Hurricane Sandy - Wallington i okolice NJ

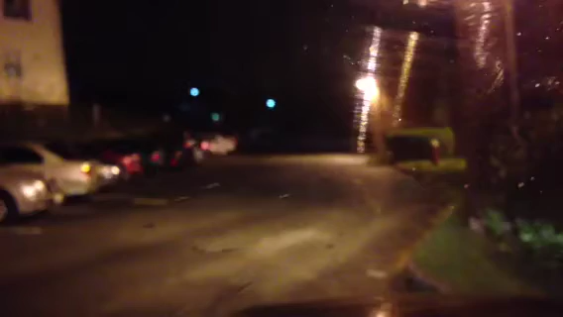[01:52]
Jak widać mocno wieje. Nie pada mocno. Te budynki są bez prądu.